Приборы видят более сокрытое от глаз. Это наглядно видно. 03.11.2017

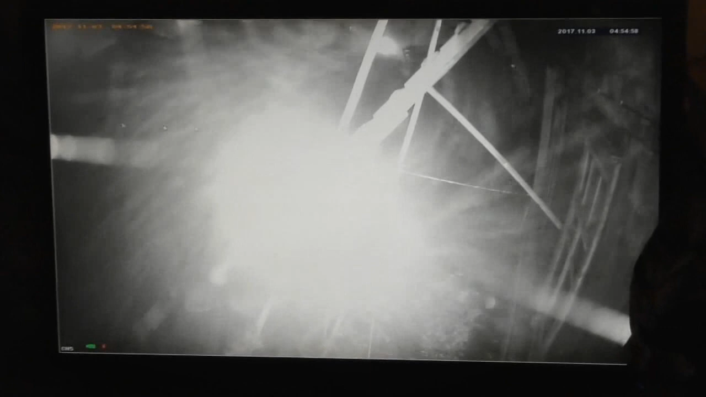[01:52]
Там паутинку натянул. Это лестница вот видать. Ну, снег идет. Я говорю, Володя, ты там вылей воду на улице-то в тазике. Потому что теперь они, голуби, будут есть снег.
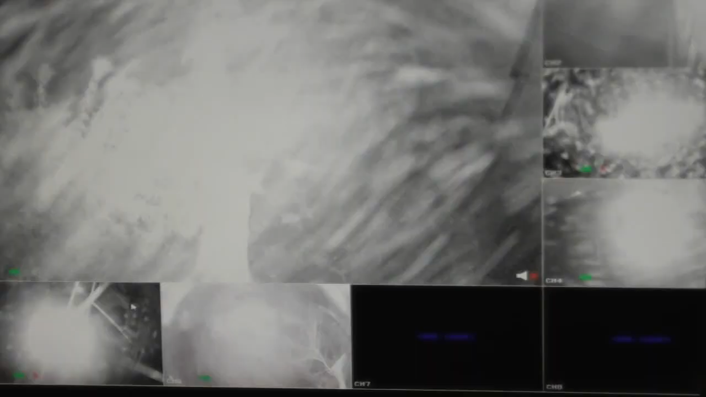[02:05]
Вот еще одну открою.
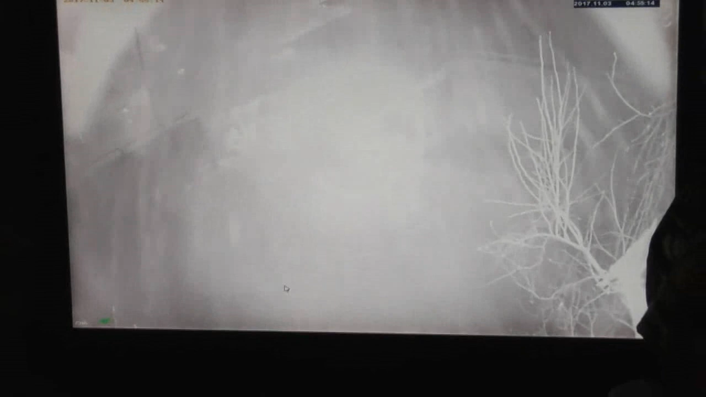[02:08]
Вот. А это очень высоко установлено. Ну, видно.
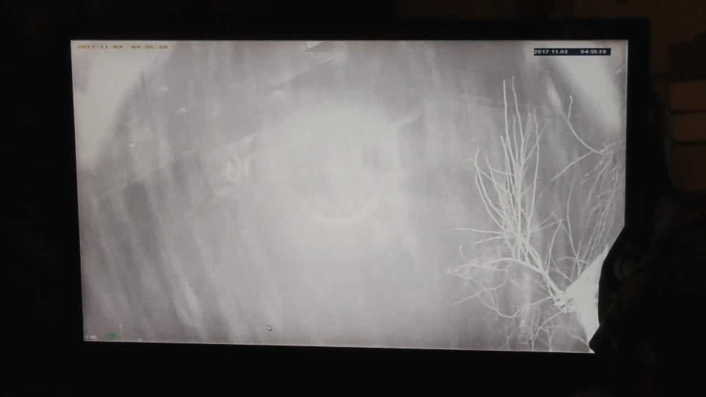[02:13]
Темнота на улице. Освещения нет. А то сами приборы освещают.
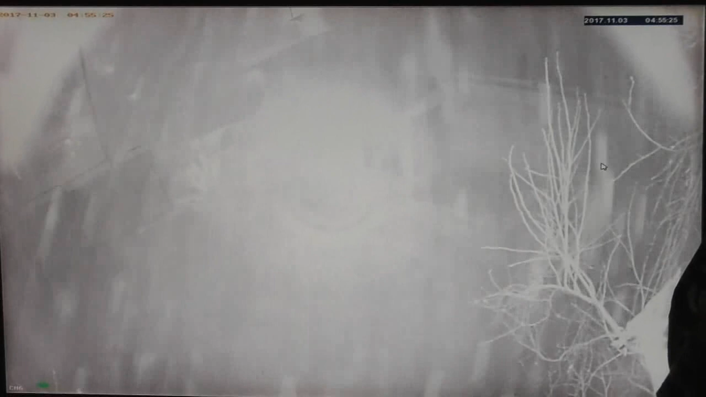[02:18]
Главное, что это фиксируется, записывается. И... Ну, вот так думаю.
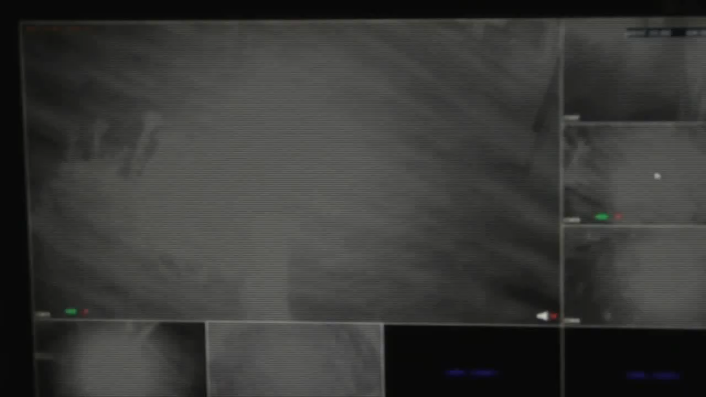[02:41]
Ничего не видать-то. На крысе, я думаю, значит, боюсь так.